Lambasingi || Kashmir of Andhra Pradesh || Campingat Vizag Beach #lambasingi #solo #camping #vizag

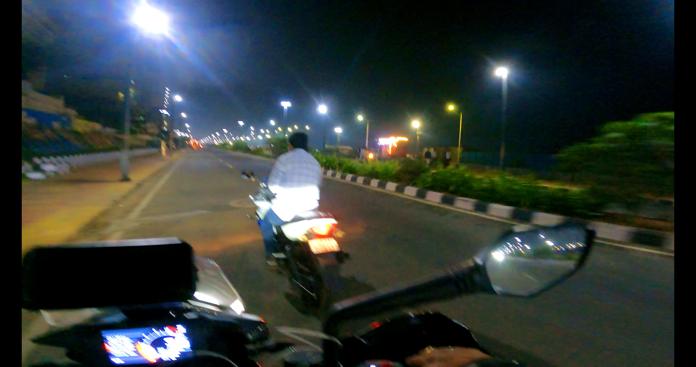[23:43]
ఇంకా నైట్ అయితే చాలా బాగా నచ్చింది, ఎందుకంటే మన దగ్గర నెక్లెస్ రోడ్ మీద కూడా ఇంత ఫ్రీడమ్ ఉంటుందో లేదో. ఇక్కడ ఎంత ఫ్రీగా అంటే ఆ పక్క ఈ పక్క టూరిజం భలే ఉంది కదా. ఇక్కడైతే మన నెక్లెస్ రోడ్లో ఇట్లాంటివి ఉండవు,
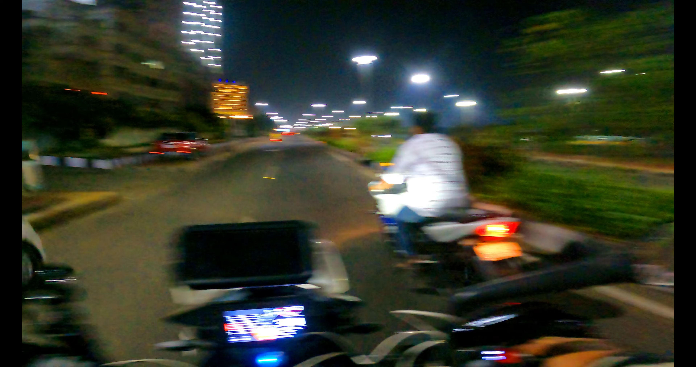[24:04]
ఏ కొట్టి పంపిస్తారు ఇంకా పోలీస్ వాళ్ళు అయితే. అంటే మన దగ్గర కూడా కొన్ని రూల్స్ అండ్ రిస్ట్రిక్షన్ ఉంటాయి, పర్లేదు.
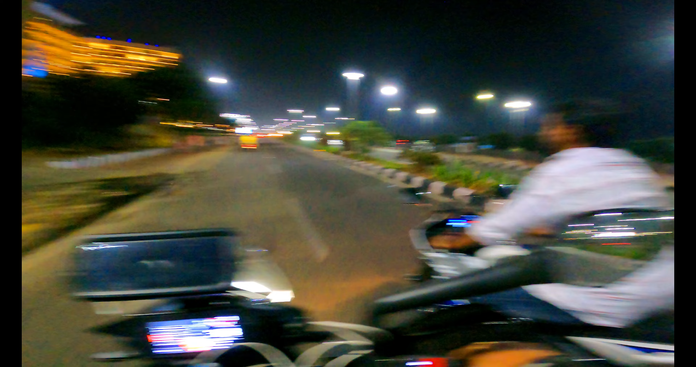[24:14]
బట్ ఎంత బాగా ఎంజాయ్ చేస్తారు తెలుసా అసలు బీచ్ మీద అయితే, అందరూ బీచ్లో అయితే. ఇప్పటికీ జనాలు వాటర్లో ఆడుకుంటున్నారు. ఒరిని అరే చూస్తుంటూ పోతుంటే వెనక్కి ఉందినే కదరా. ఇంకా